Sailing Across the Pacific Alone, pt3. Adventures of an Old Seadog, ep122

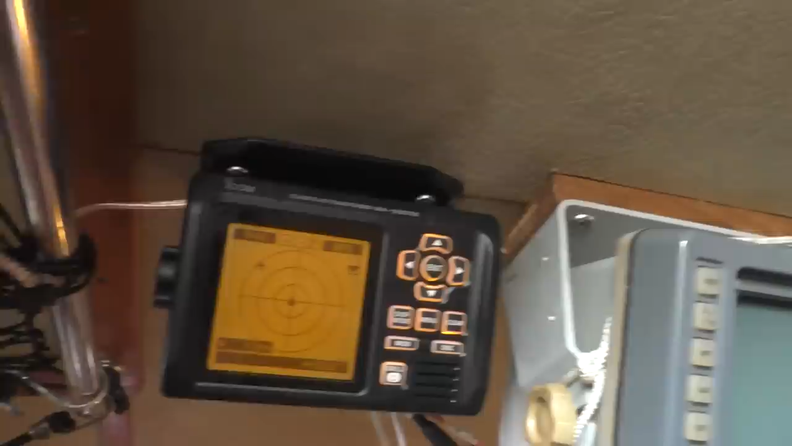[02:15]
I got myself out of bed quick to see this little blob here. Look at that.